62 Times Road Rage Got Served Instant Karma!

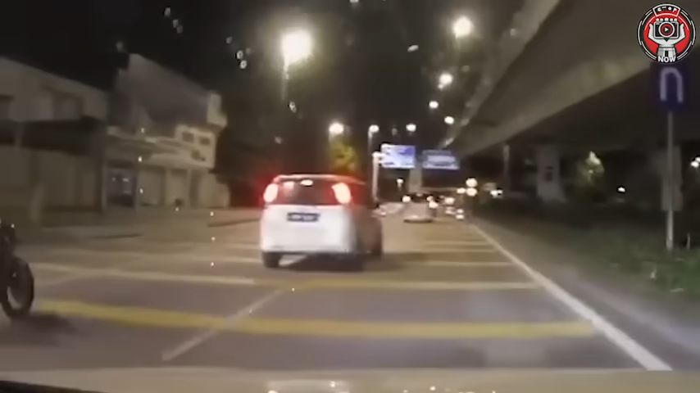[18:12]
Sweet karma, perhaps the best kind when it comes to road rage. Luckily, the bike rider.
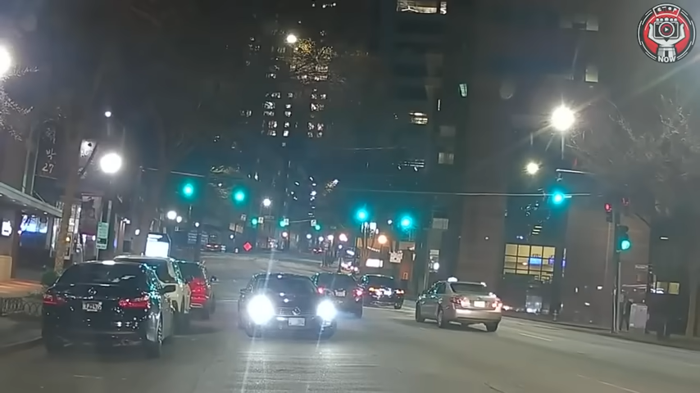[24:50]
I like how he turned slowly, as if the cop wasn't in front of him.